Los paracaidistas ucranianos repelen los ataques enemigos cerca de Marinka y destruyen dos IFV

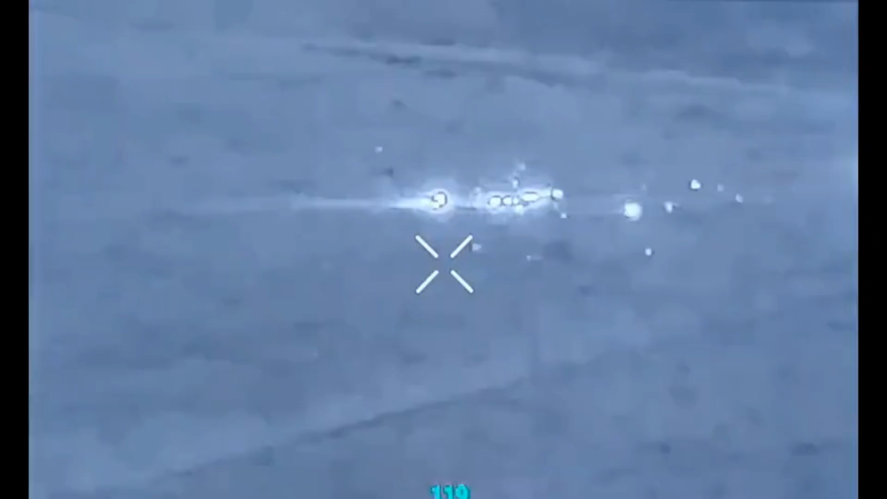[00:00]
Los rusos perdieron mano de obra y dos vehículos de combate de infantería durante el ataque cerca de Marinka.
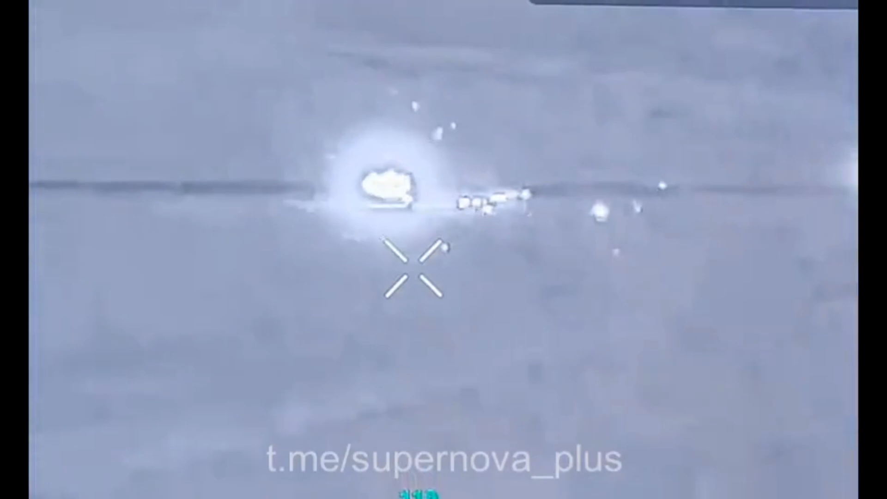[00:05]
Los paracaidistas de la 79ª Brigada de las Fuerzas de Asalto